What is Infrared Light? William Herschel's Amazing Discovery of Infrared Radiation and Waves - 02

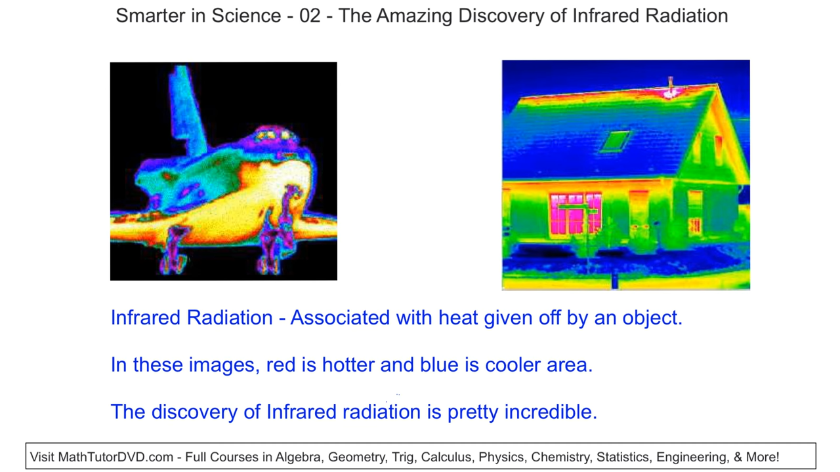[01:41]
And that's why you see the red there, because the heat's coming from the inside of the house out. And you see that in the infrared. Okay. As I said before, the discovery of how this radiation behaves and how it was discovered historically is really, really neat. And we're going to talk about that right now.